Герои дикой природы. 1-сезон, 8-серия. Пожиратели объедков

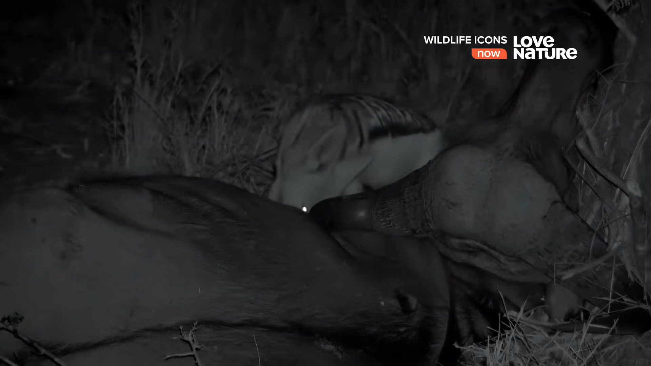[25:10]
Но он здесь не один. Этот самец чужак. Он пришел с соседней территории. Он мог учуять запах туши за километр с подветренной стороны. Следуя на запах, он пришел к его источнику.
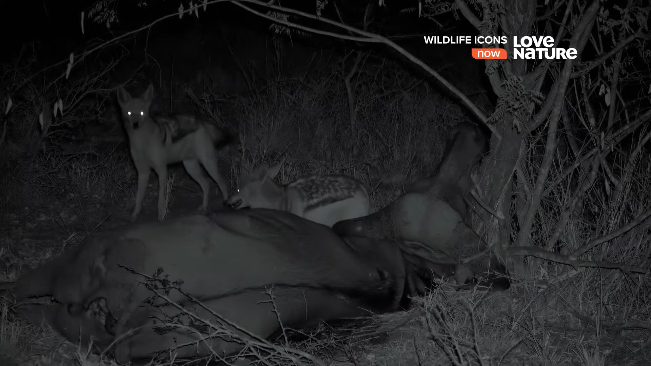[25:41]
Но хотя еды хватит обоим, первый самец не хочет делиться. В этой туше мяса больше, чем сможет съесть один шакал. Но жизнь в африканской саванне непредсказуема, поэтому любую возможность поживиться едой надо использовать по максимуму. Наевшись, он спрячет куски мяса по разным тайникам, чтобы вернуться за ними в будущем.
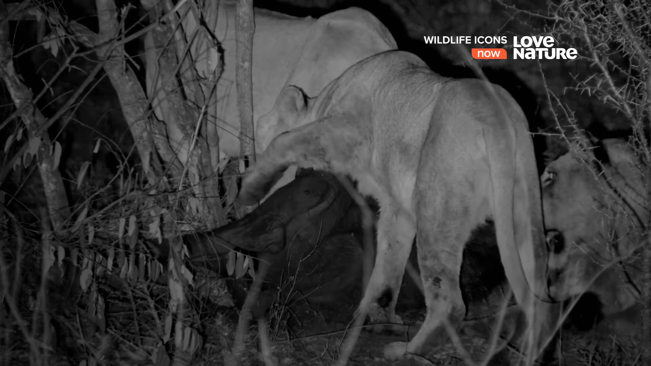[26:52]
Альфа-самец уже наелся вдоволь, и мяса здесь хватит для самок и подрастающего потомства.